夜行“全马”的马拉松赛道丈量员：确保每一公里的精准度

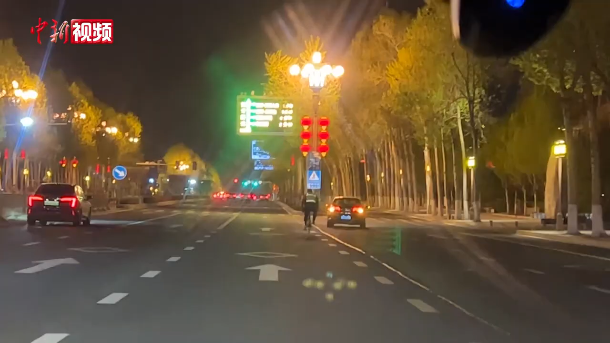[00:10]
为即将鸣枪的2023长春马拉松赛进行赛道丈量工作。